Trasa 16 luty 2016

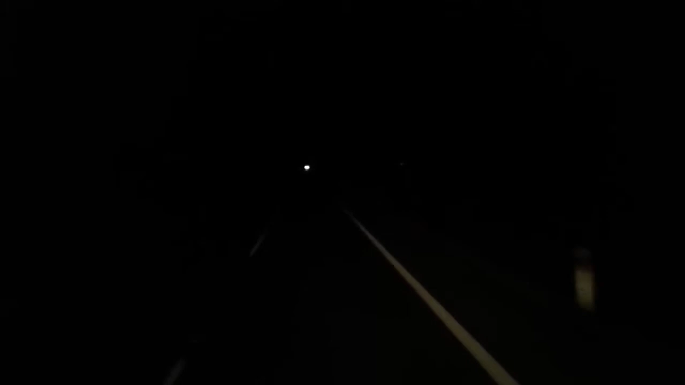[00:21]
Jest jeszcze wczesny poranek. Na zegarze 4:40. Jest ciemno, jak widać. Ale postanowiłem nagrać film, coś powiedzieć z tego względu, że muszę sprostować dwie rzeczy na temat aplikacji AutoGuard.